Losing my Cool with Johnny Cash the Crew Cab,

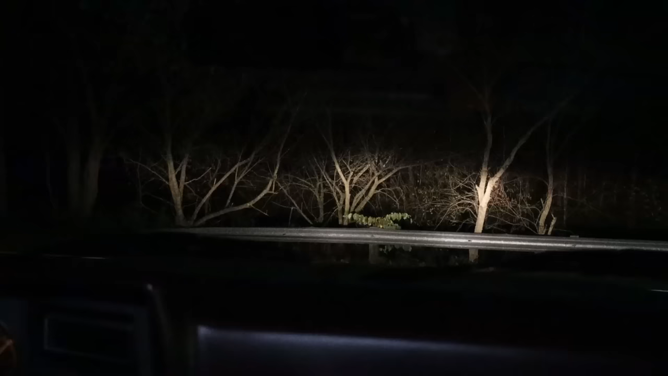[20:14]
All right, so I've got you in the truck with me here. We are about to pull out on the main road here. Actually, it's a little country road, and you can see it's darker than dark outside.
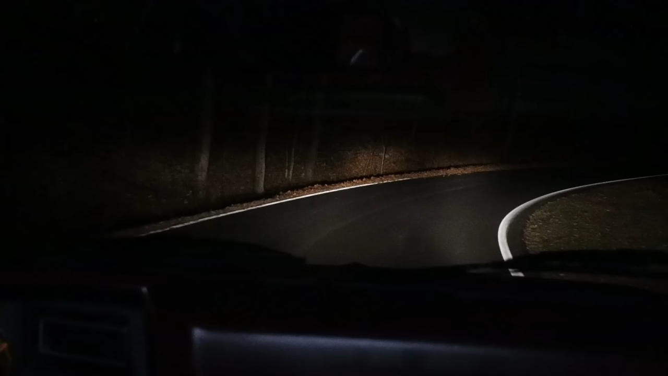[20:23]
It's not necessarily the best time to be filming, but let me get you down here on the display.